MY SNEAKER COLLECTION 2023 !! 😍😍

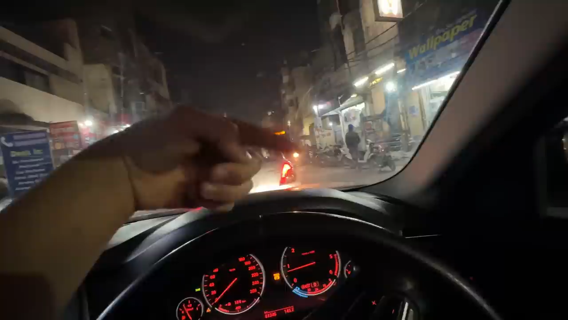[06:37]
लेकिन DTC के जो बस वाले हैं ना, इनको यहाँ से बस निकालनी थी, इस चक्कर में पूरा जाम हुआ है इस बस के चक्कर में, इतनी पतली सी रोड है और ये यहाँ से बस निकाल रहे हैं।